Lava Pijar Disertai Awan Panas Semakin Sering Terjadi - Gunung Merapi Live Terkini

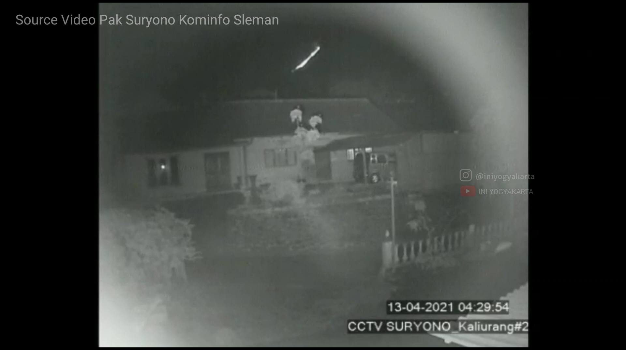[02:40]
masih di tanggal 13 April 2021. Seperti yang nampak pada visual, ini terjadi pada pukul 04.28 waktu Indonesia Barat.